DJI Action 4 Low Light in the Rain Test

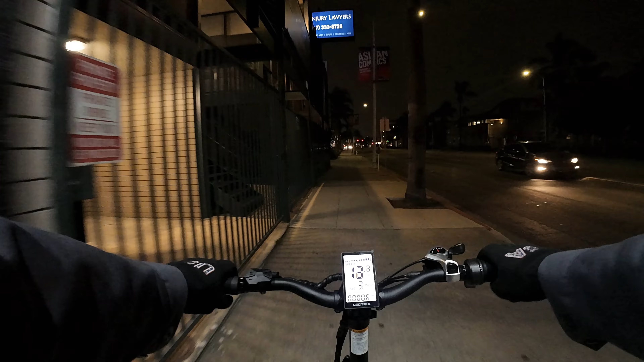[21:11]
The images are so, vibrant. Almost too vibrant at some points, where it doesn't seem real. So when I get into the brighter downtown areas, you know, what's it gonna look like here with this camera?
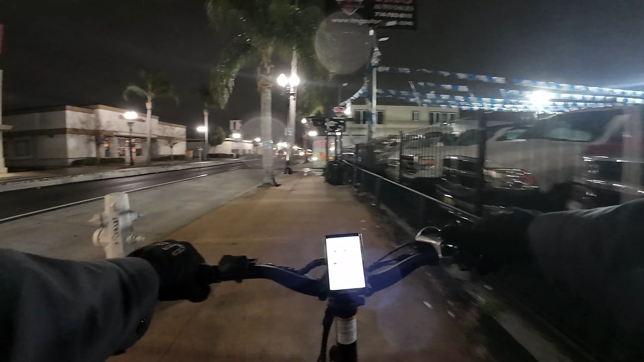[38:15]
Rider has a scooter now. Oh no, that's a different one.
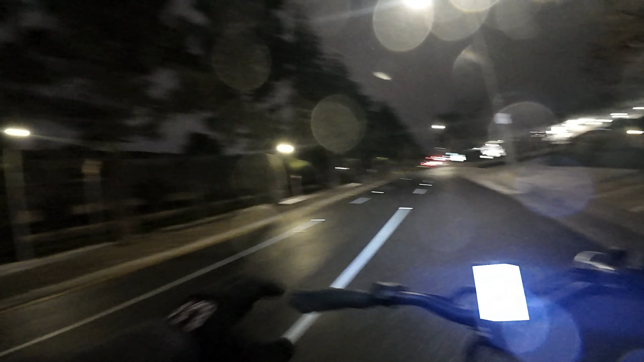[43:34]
Got a bunch of cars coming, but we'll try to stay ahead of them.